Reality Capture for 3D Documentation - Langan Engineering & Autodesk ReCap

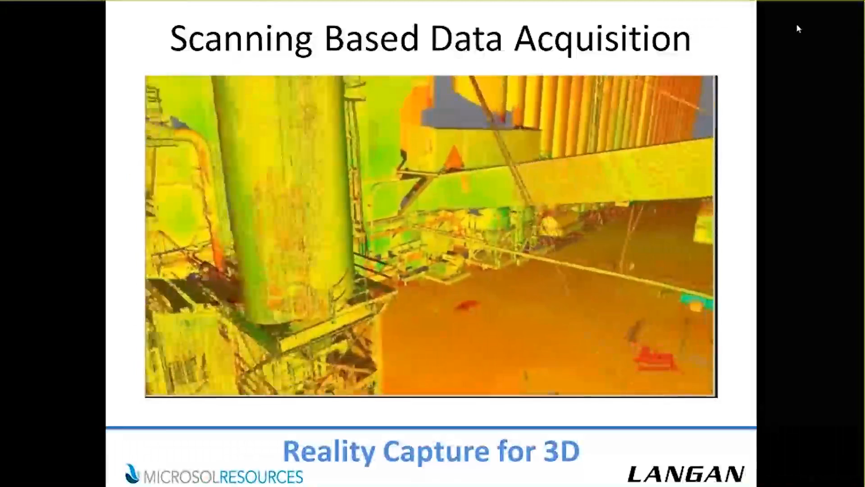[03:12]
But the accuracy of that can vary, and it also varies with the scanner.
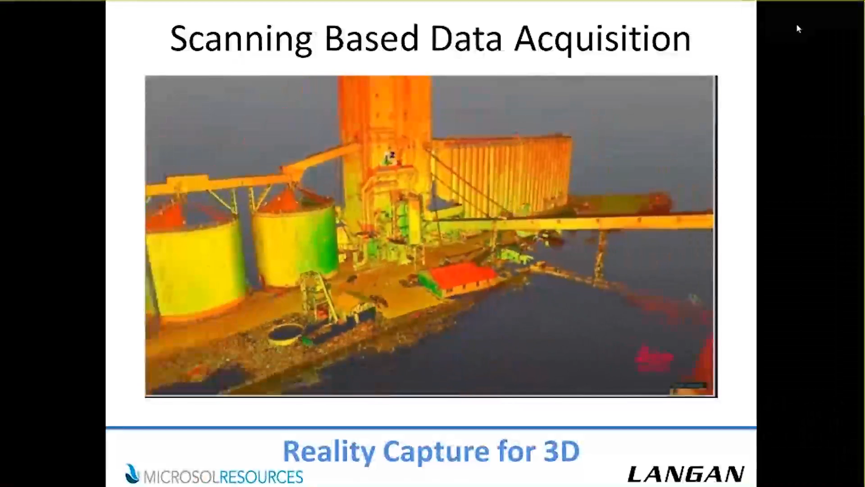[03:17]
There are many different flavors of scanners on the market,
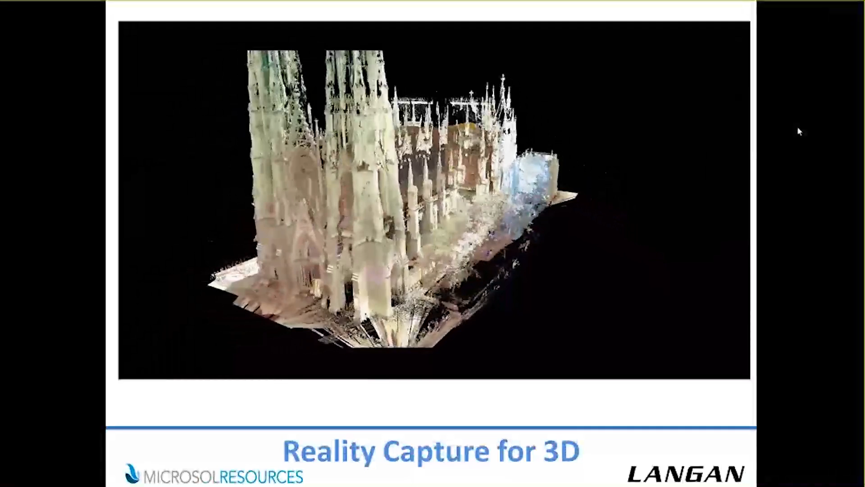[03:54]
But part of the problem was there was no way for us to use any of this data.
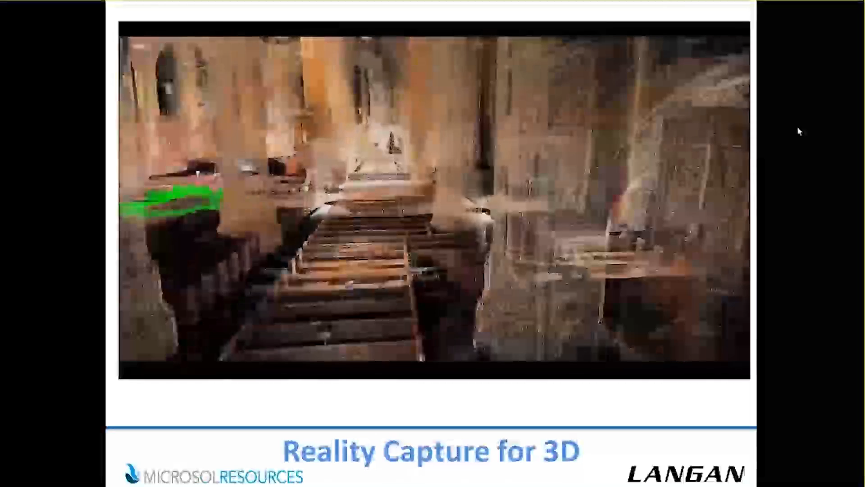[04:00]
A lot of earlier scanning projects were done just like this one to create a historic documentation of a facility or, you know,
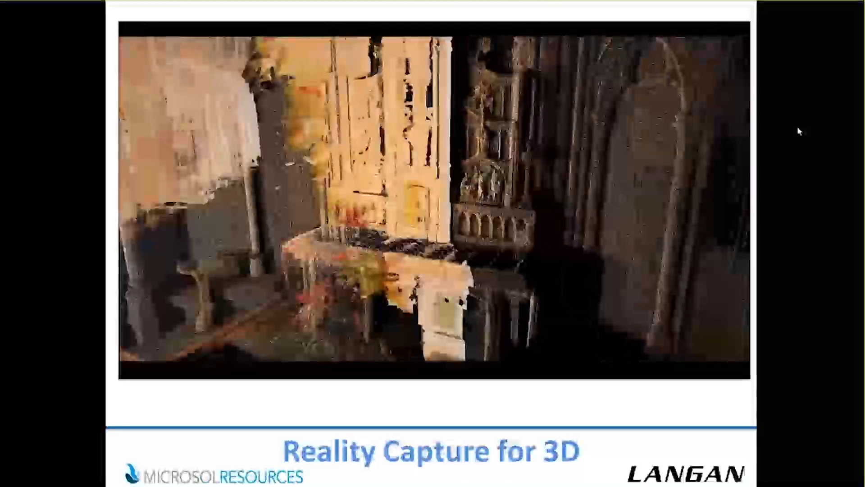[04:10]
a digital documentation of a facility for some records.
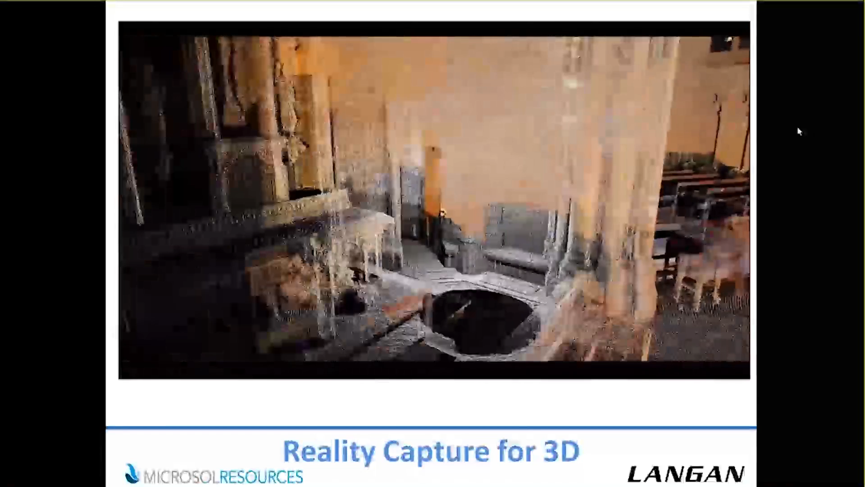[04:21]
They go around the world and they document sites like this site so they can live on for the future.
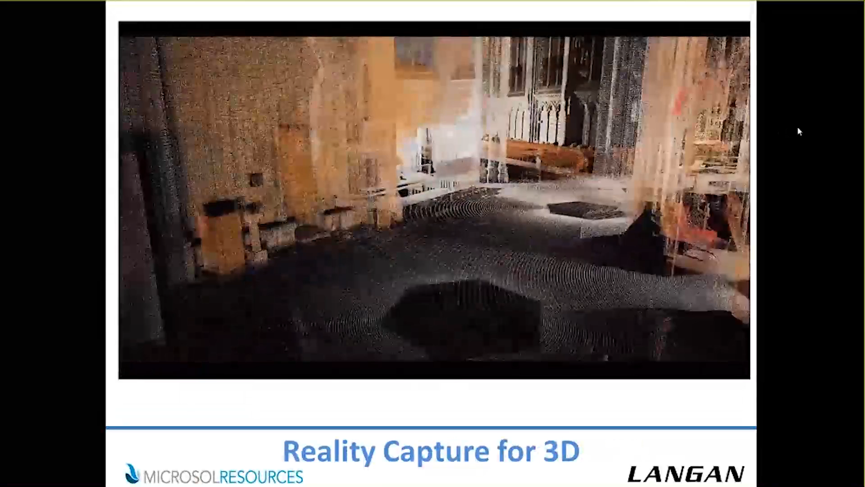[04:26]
But, you know, we started scanning in 2002 is when we really started looking at it, and we saw it as an opportunity, and we thought there was some also good timing here. It is a – we kind of came up with creative non-survey-based uses of the scanner, and the reason I said that is because, again, it's a lot of data to use in a traditional ground-down survey environment. If you're doing a topographic survey, there's a lot of data here.
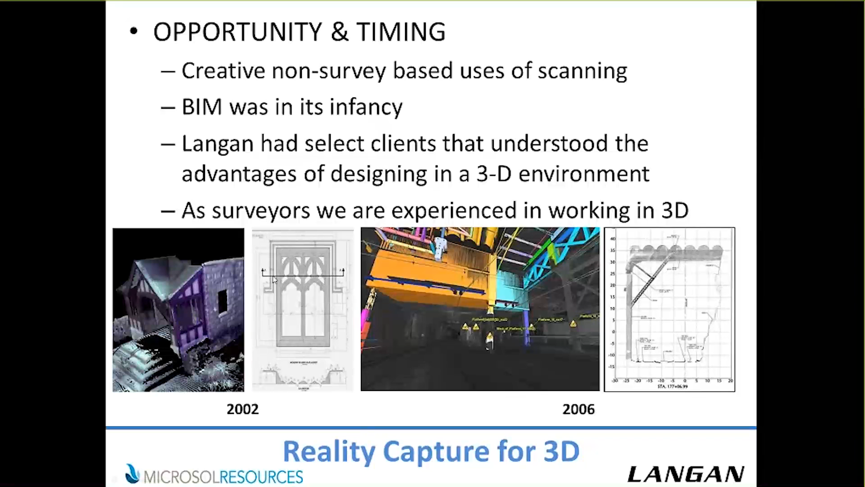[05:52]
and our job was to recreate these windows that could be prefabricated to go back into the new church. And this probably took four weeks to create this whole drawing. In 2006, we got a little better, and we were creating cross-sections and profiles of some data. If you fast-forward that, today we create full Revit-based existing condition models, and they're what we call survey-grade models. We came to that road because we saw that the GSA was giving out existing condition BIM contracts, and we were fortunate enough to win a few of those.
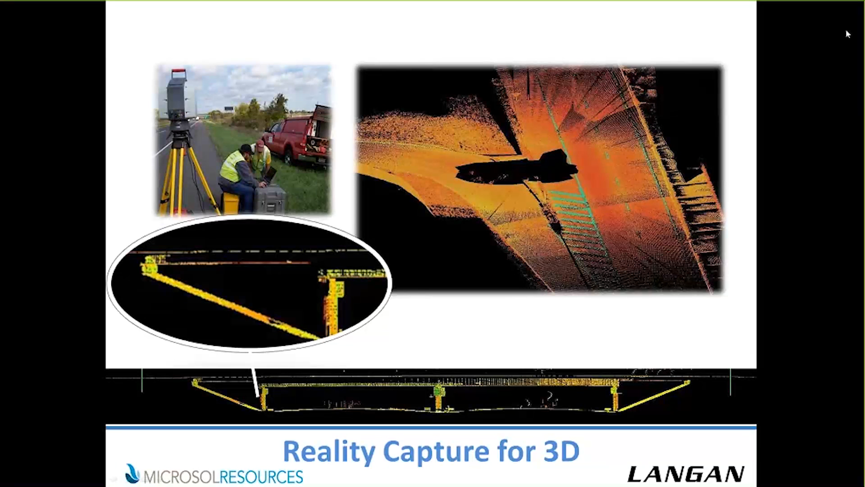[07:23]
the scanner lets you pick that data up without putting a surveyor or an engineer or somebody in harm's way, and it's a great tool for that. It's also, again, in an area where you cannot easily access or you have to have, in this instance, a track closure, which is very costly. If you're putting a surveyor out there on the track, this can be done remotely, and it allows you to pull up that survey-grade data and then produce models from it.
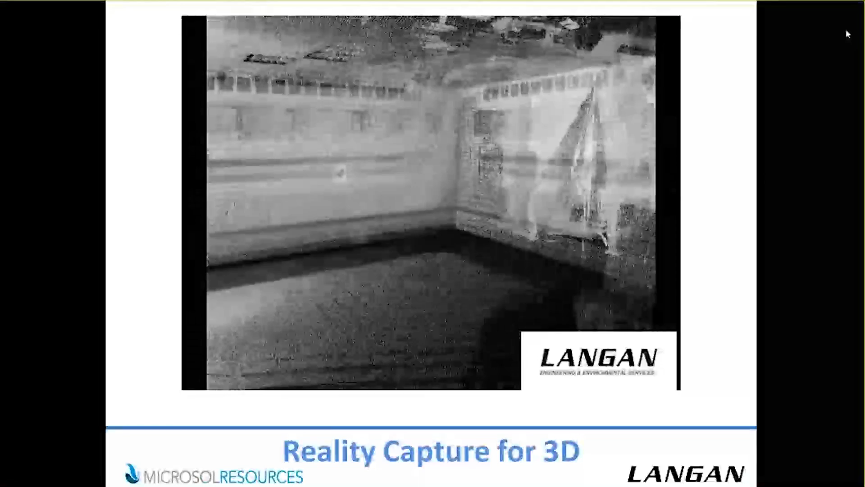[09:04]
and it was not representative of the whole point cloud.
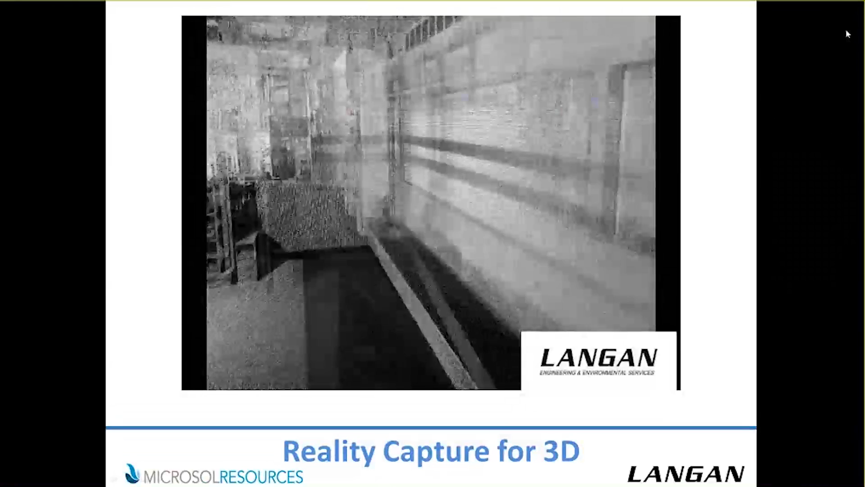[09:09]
And we decided at that point to do our stuff in-house. And you can see a couple times through that point cloud, you could see targets on the walls.